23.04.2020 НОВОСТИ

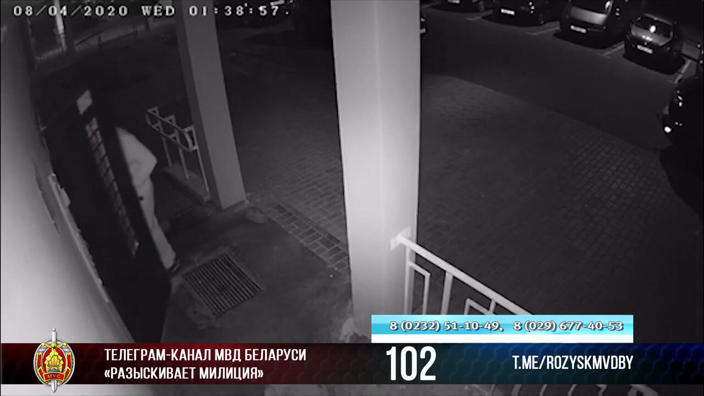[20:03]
Кража произошла в ночь с 8 на 9 апреля из подъезда многоэтажного дома по улице Жемчужная, 15. Если вы были свидетелем или узнали мужчину на видео, владеете информацией о его местонахождении, просим сообщить об этом по указанным на экране телефонам либо по номеру спецлинии 102. Это все новости на сегодня.